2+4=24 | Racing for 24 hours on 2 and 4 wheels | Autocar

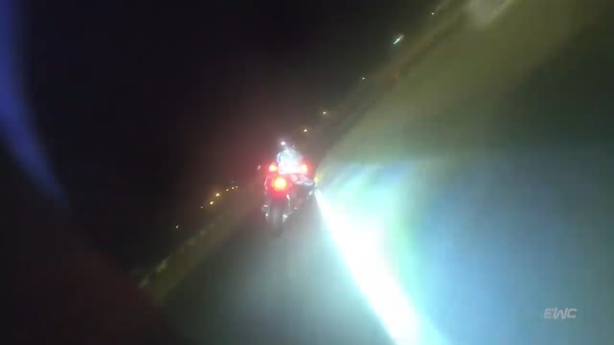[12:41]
I raced my first Le Mans late 90s. The night was a big challenge because you couldn't see. You're still going at 350 kilometers per hour,
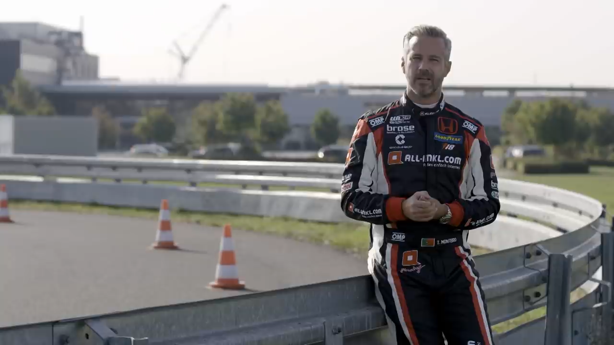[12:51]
but you don't see more than, you know, 80 meters.
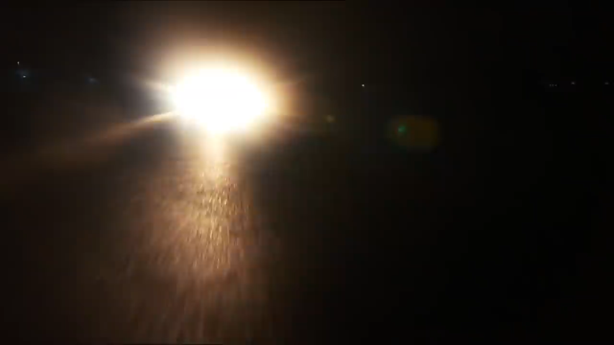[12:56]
So you're driving blind, really.
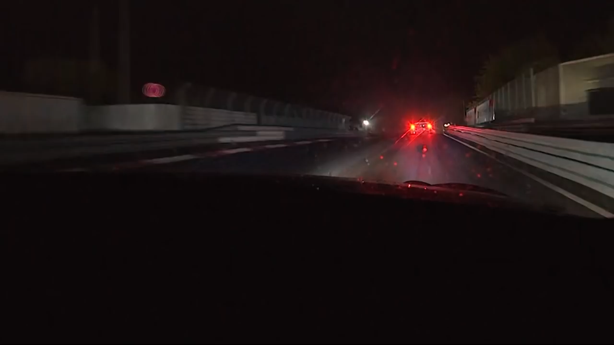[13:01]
Nowadays, we have amazing lights on the cars. The problem is the others. The lights are so strong that they blind you, and then you blind the others, etc. So they're good for you, but they're not good for the other racers around. So the technology has evolved. It has helped us to be safer, to be also faster at night.